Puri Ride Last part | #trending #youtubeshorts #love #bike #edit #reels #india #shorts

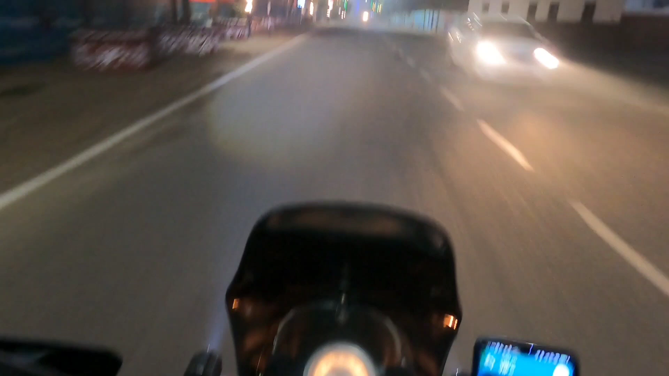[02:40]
और ये मॉर्निंग का सुबह का इस पूरी का देखो कितना अच्छा लग रहा, सजा हुआ ना. वैसे लाइट तो दिख नहीं पाएगा बट फिर भी ये देखो